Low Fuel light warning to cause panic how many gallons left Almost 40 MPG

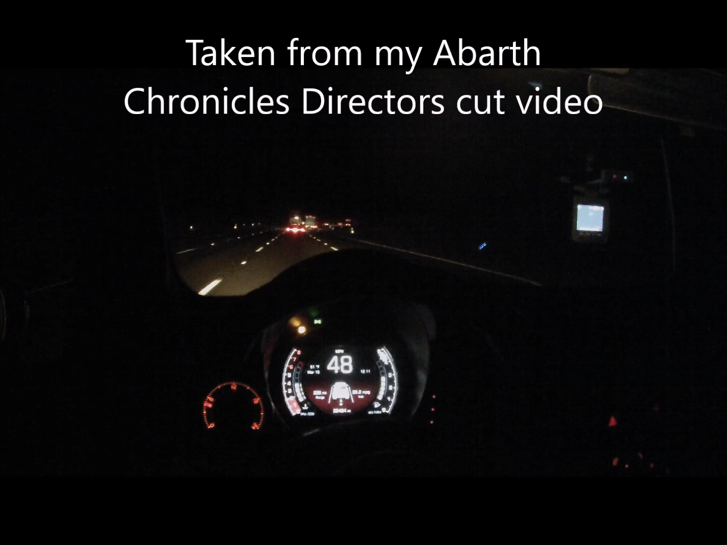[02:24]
Okay, this is where all the semi-trucks slow down, 0.50 right now, 0.48, 0.49. I'm going to floor it right now. Staying in fifth gear, no downshift.
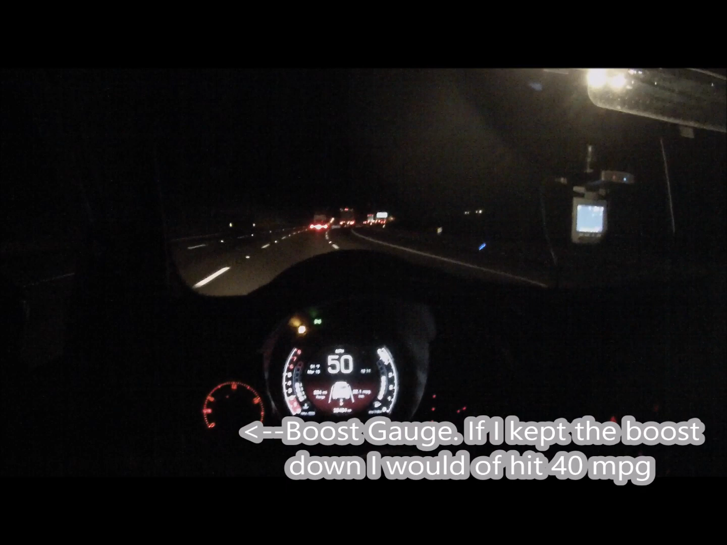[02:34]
Let's go sport mode, get all the boost. This car is awesome. Let's do another demo.
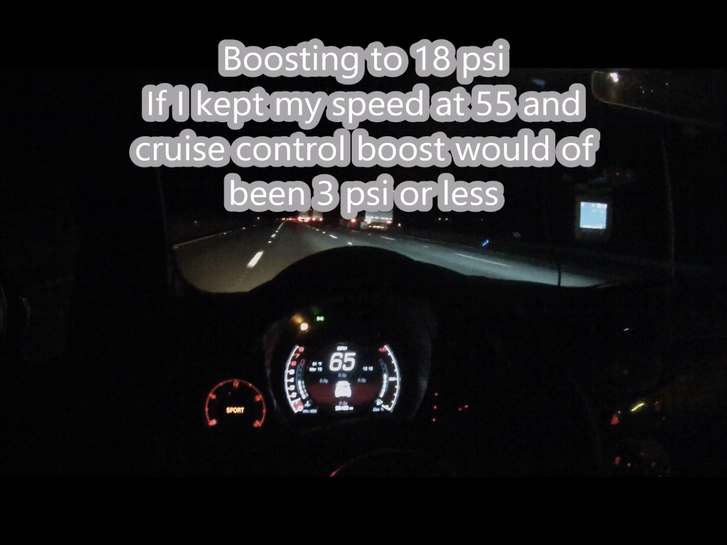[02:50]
Okay, that's, that's not downshifting. So let's fall back here. Let's fall back. Let's go behind the little semis here.
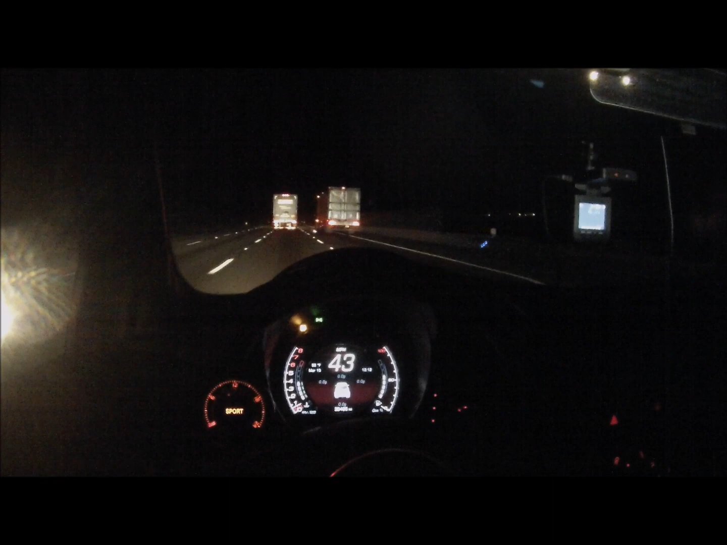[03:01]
I'm going to do a third gear. Third gear. Flies up the mountain.